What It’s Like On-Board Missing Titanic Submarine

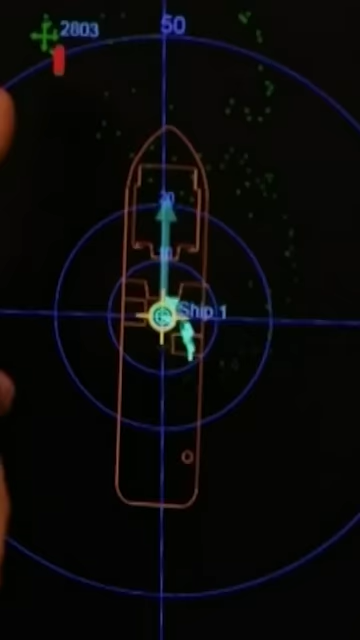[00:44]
And there are pings every 15 minutes that the sub makes that say, I'm here. Did they talk you through what the risks are?